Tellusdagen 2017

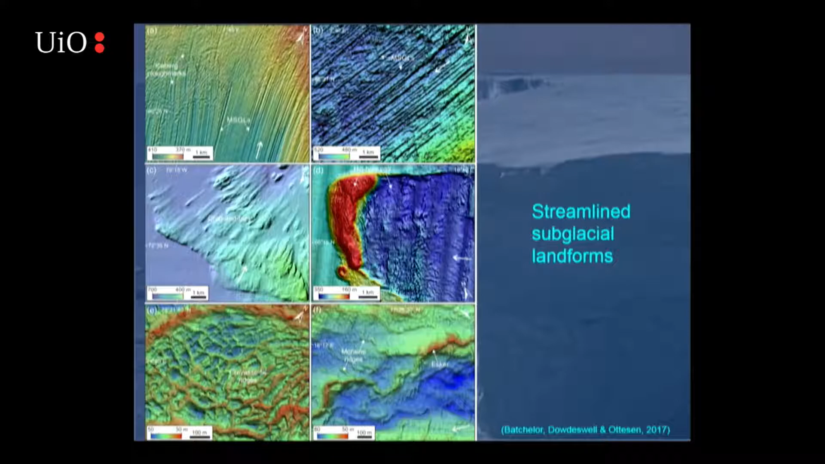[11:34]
we get squeezing of this mobile deformable debris into crevasses to form this beautiful sort of boxwork structure, which is very delicate. And then, of course, we get channel systems and sedimentary eskers, which represent the subglacial hydrological system. And then, if we look secondly at ice marginal landforms,
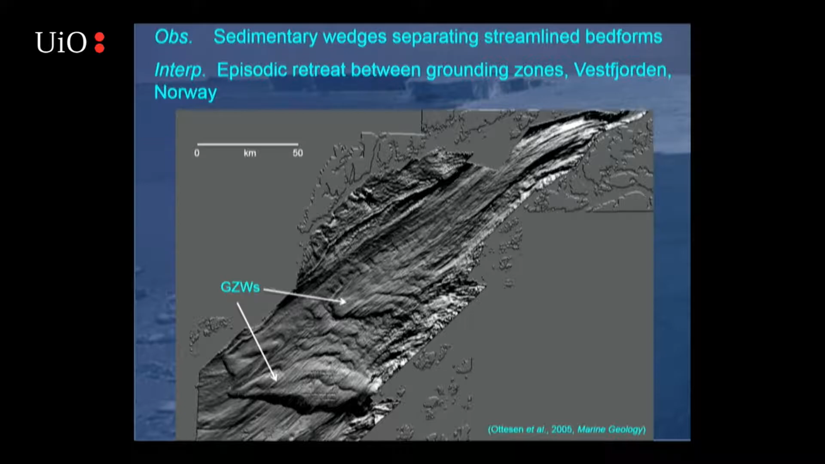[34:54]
So we say that where we've got grounding zone wedges superimposed on these lineations, it indicates episodic retreat from one pinning point to another, probably quite rapid between. And then, a third set of observations, and this is from Belsund in Spitsbergen, and the ice flow direction would have been like this,
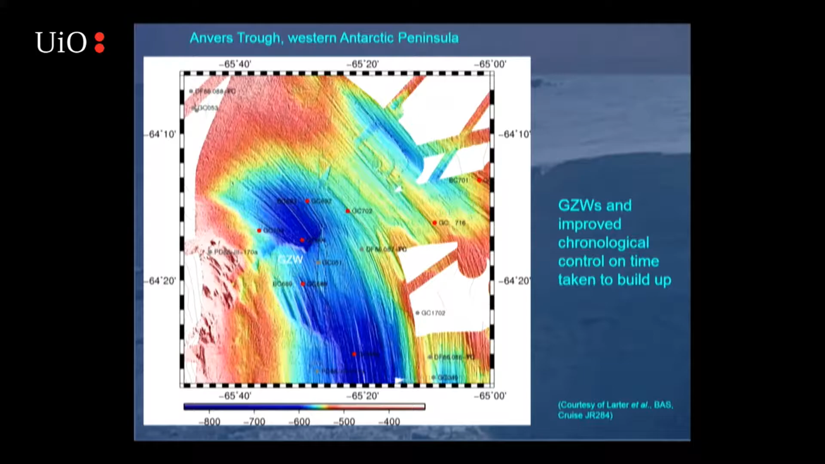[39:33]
And again, our sense is that we're looking at a few hundred years for the bigger features of this sort, taking that different approach to working out what the time period is for them to build up.
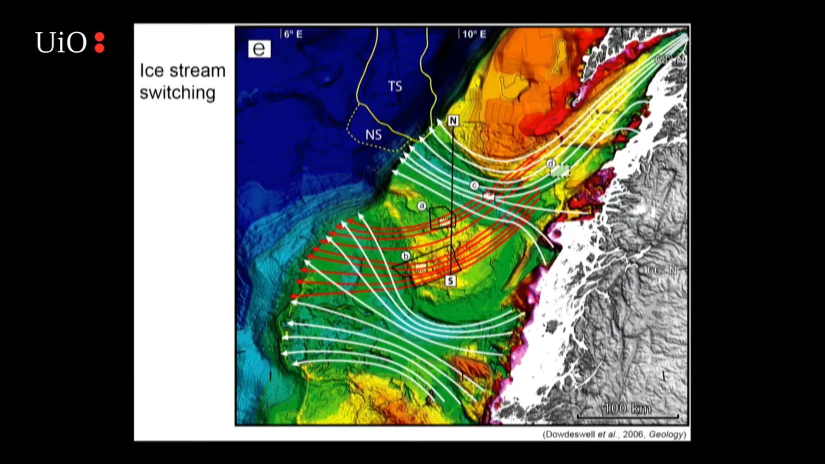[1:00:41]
and our preliminary interpretation of what is going on is the accommodation space here was filled with sediment during the salian, and therefore, it became easier for the ice to flow in this direction rather than this direction during the subsequent wixilian glaciation. But we can take this a stage further.